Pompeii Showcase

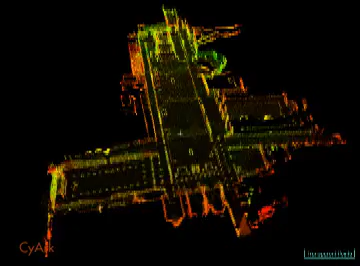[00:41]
through the Cassira Family Foundation, funded the first ever high-definition laser-scan survey of a World Heritage Site. SIARC's partner in Italy, the University of Ferrara,
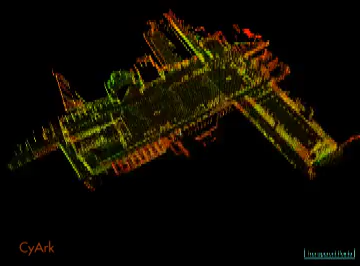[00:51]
brought this technology for conservation to Pompeii and executed a highly detailed 3D scan of Pompeii's forum and basilica.
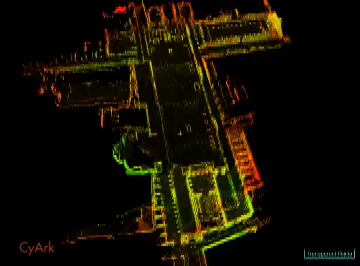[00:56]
The scan seen here is being used to produce 3D models of site structures
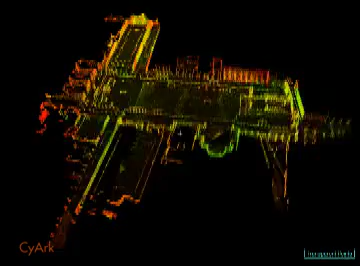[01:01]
at different architectural scales for preliminary conservation and restoration simulations conducted by site authorities.
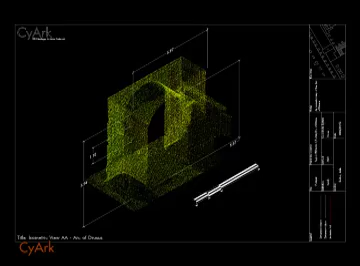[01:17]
These 2D CAD drawings are created from the 3D scan data, allowing for accurate measurements to be taken.
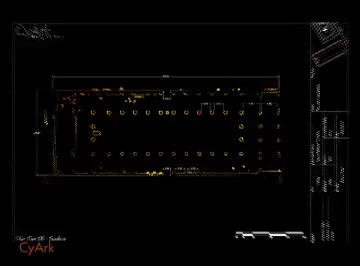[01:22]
These kinds of drawings and plans are important in the continued conservation efforts at Pompeii.
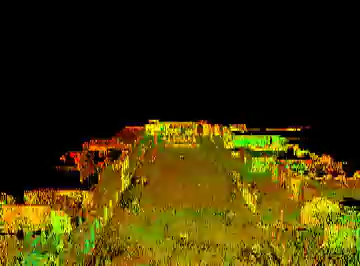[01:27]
The forum, preserved within this 3D model, was the heart of Pompeii's religious, economic and municipal life.
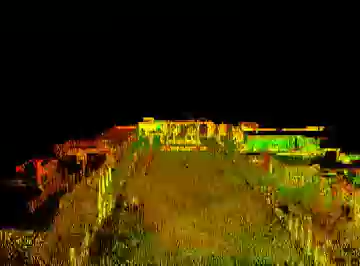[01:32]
The forum housed the open-air market, and was reached by the main axial roads of Pompeii. It was restricted to only pedestrian traffic, and was aligned along the axis of the central temple of Jupiter,
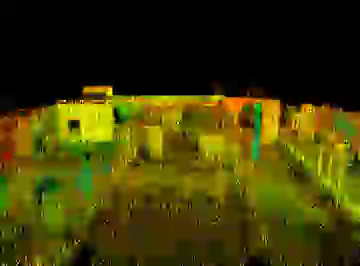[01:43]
a temple dedicated to the capitalian triad of Jupiter, Juno and Minerva, and placed upon a high podium at the forum's focal point. To the west of the forum's southern end, lies the basilica,
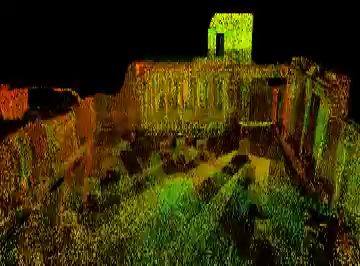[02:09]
Within the forum, on the west side of Jupiter's temple, is the Arc of Drusus. SIARC has produced this model from the scan data, which can be used for structural analysis.
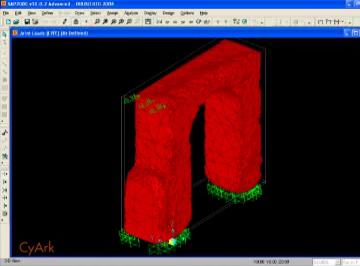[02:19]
SIARC uses these models to determine structural stability,
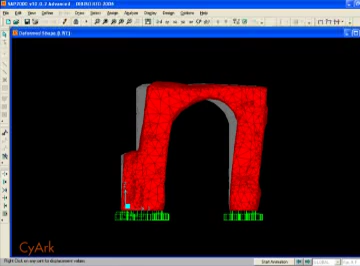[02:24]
and the simulated effects of seismic activity using the software application SAP. This image shows deformation of the structure's shape from seismic activity.
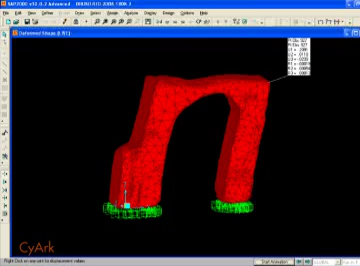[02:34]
The horizontal scales of the deformation have been exaggerated for effect. The results of the analysis can be seen in this diagram, which shows the stress distribution within the structure. This type of analysis can be used to understand structural weaknesses and guide site managers in preventative work on the monument.